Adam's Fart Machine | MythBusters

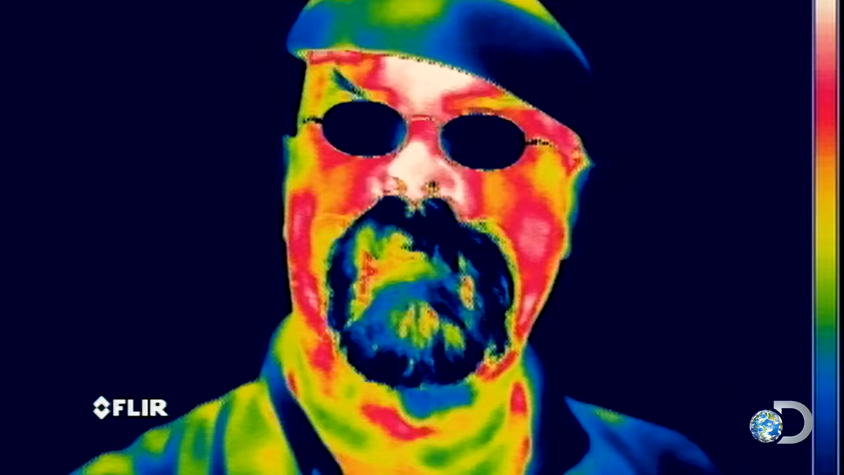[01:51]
so the story here goes that you can use a thermal imaging camera to see a flattest
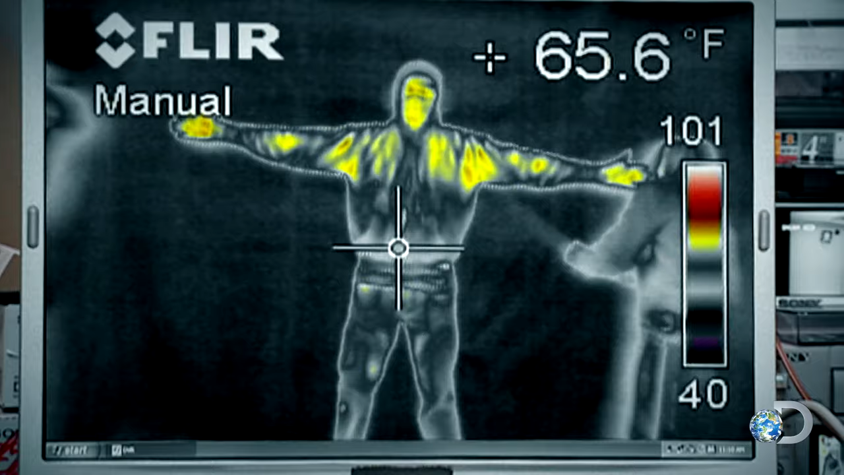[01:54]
On screen: spot 65.6°F
we've ended up using these quite a bit on the show to tell whether things
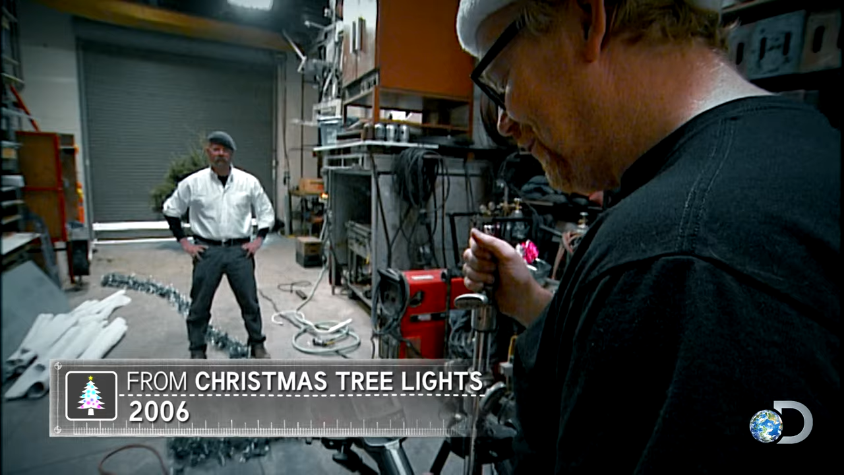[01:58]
are hot or cold like some demented elf and
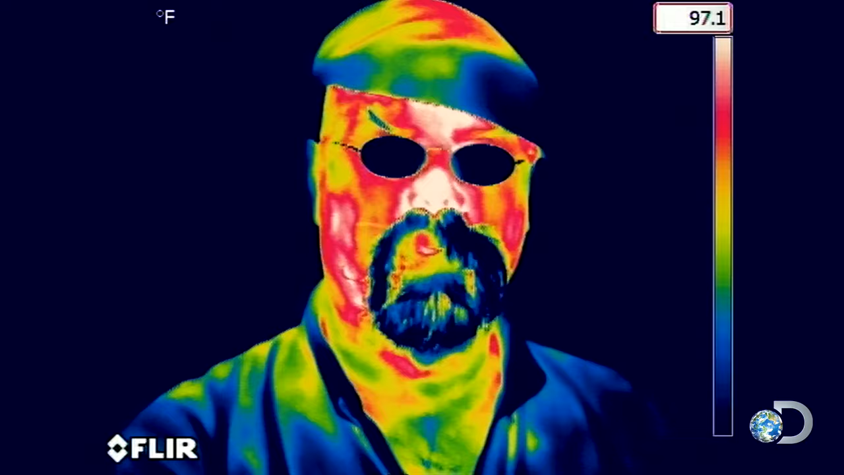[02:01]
you can see by looking at the image of my face that the bright yellow areas are the hot ones the darker blue ones like my hat are colder so given that a
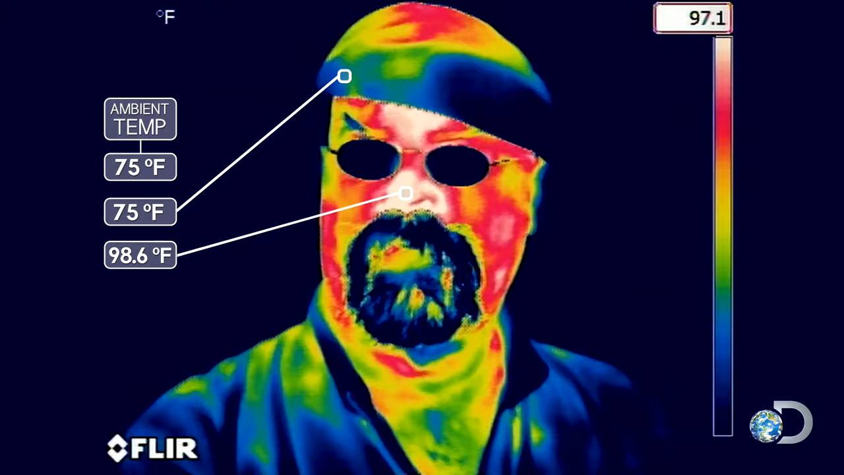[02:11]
gas coming out of my body should probably be about the same temperature as my body you would think that it would show up yep a thermal camera measures infrared light just putting my hand